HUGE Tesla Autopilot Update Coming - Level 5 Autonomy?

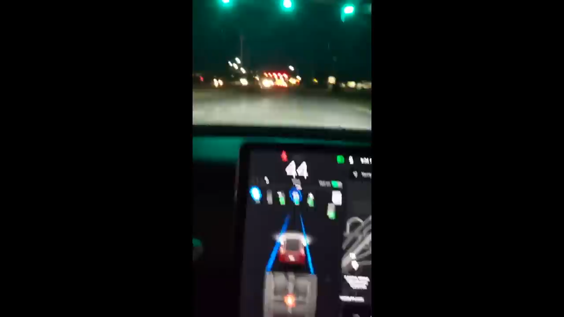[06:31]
However, with the improvement of Tesla's neural networks, autopilot will now be able to drive through green lights while knowing it is going through a green light.